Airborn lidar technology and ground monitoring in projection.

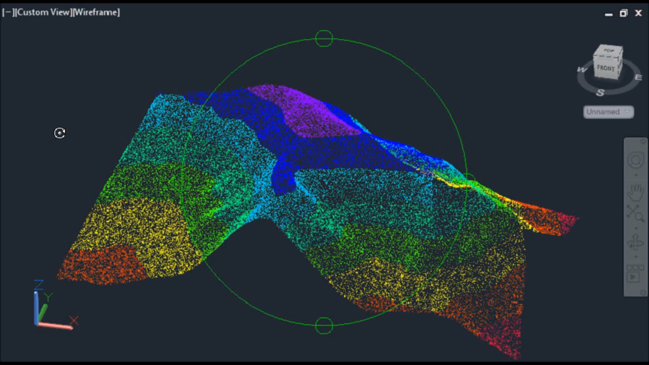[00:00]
Airborne LIDAR technologies are very well known for about the ability to collect very large
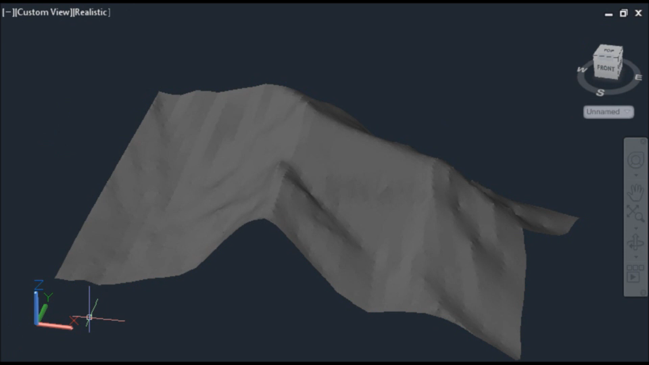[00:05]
quantities of high-precision measurements in a short time, so that to allow very detailed analysis of a single site,
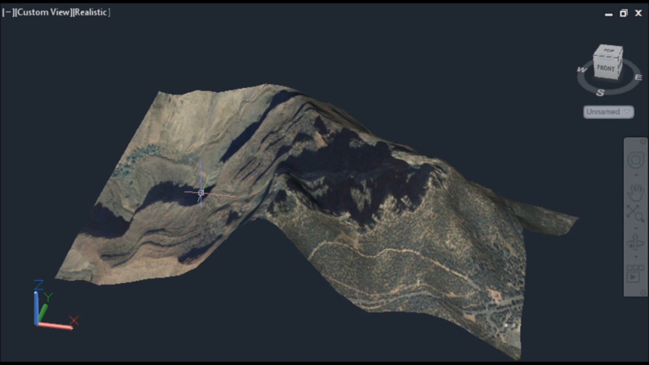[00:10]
or data capture of entire landscapes. In this video will be introduced an upcoming technology that captures the soil movement on detail,
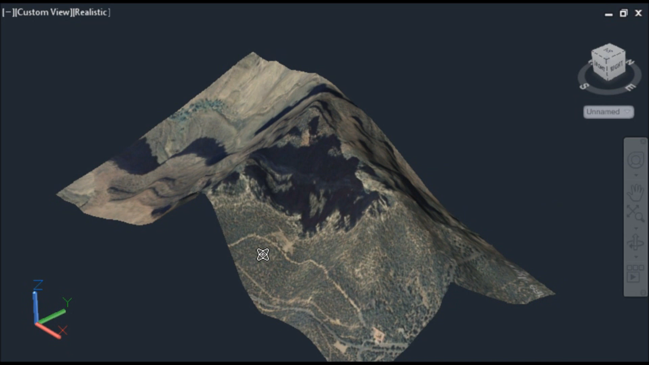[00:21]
since there are several scanning periods to a particular area.
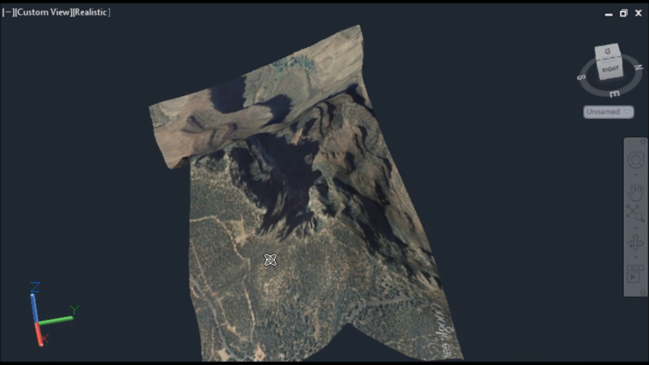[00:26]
When the first scan has been processed, then user selects a single point of interest that wish to monitor.
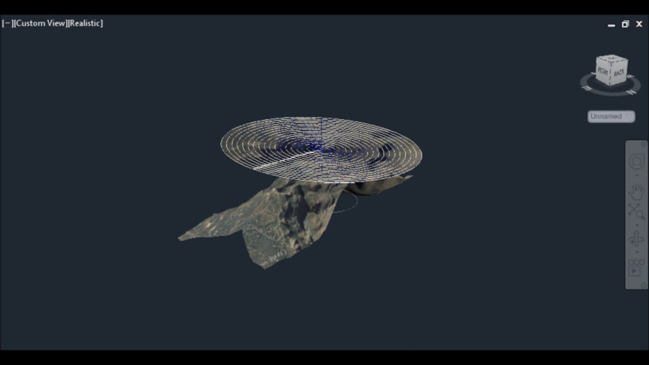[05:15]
The first scanning is characterized as a reference scanning and projection is flat.
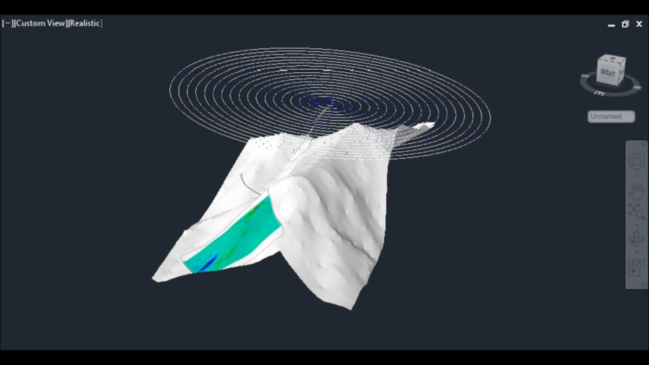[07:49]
In addition the positions of soil movements can be projected on the 3D realistic landscape model